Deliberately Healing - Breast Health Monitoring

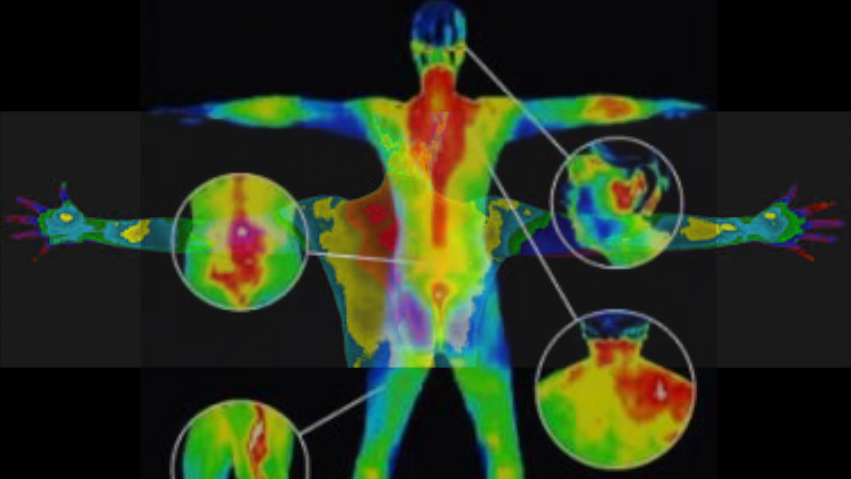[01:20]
camera on a tripod that takes infrared pictures of the body there's no squeezing and squishing no cold glass no pain so it's actually incredibly simple you walk into a room there's a camera a special camera on a tripod you can wear a handkerchief scarf around your body if you want and you just have your picture taken of your torso
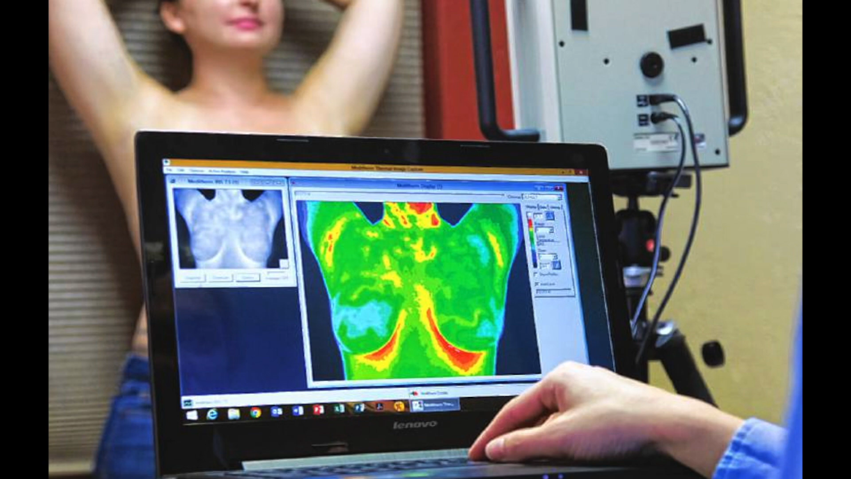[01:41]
from every direction the thermographer is just there painting the images I mean you're in and
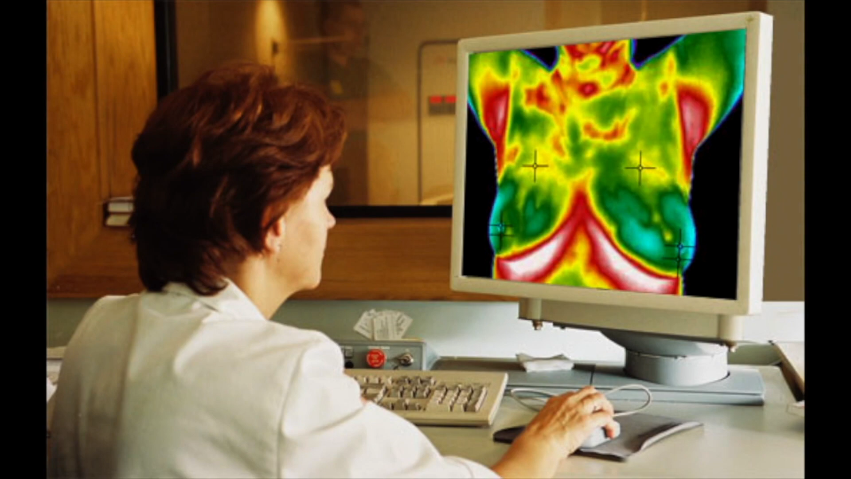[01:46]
out in 15 minutes you know recently I